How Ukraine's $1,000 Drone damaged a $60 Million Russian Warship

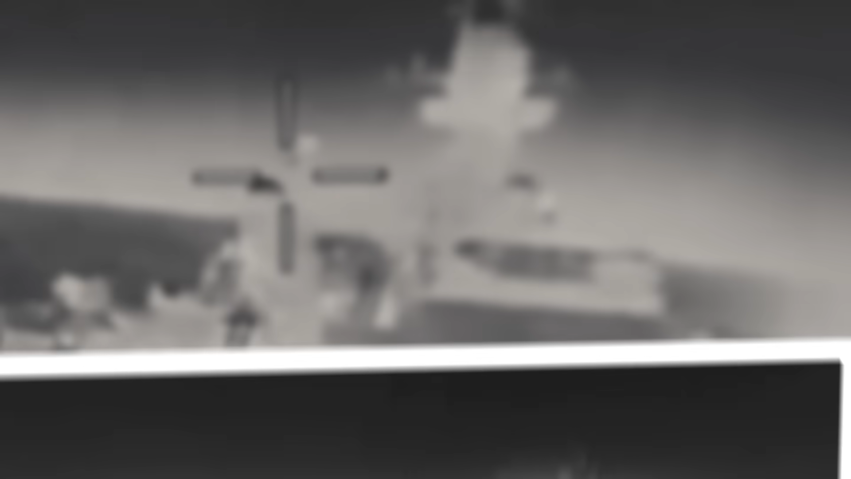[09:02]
Its camera feed cleared, revealing the hull of the Bayan M filling the screen.